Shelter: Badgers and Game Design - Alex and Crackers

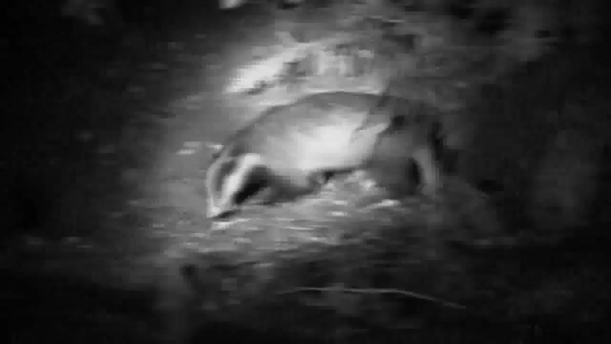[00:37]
The common European Badger is a noble, fascinating creature. It is also a complete arse-twizzler.
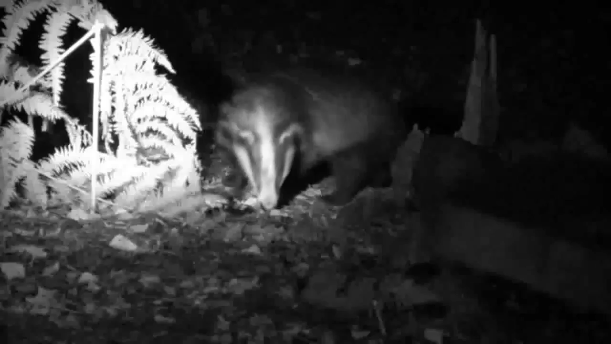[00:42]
Making its home by tearing the shit out of the prairie.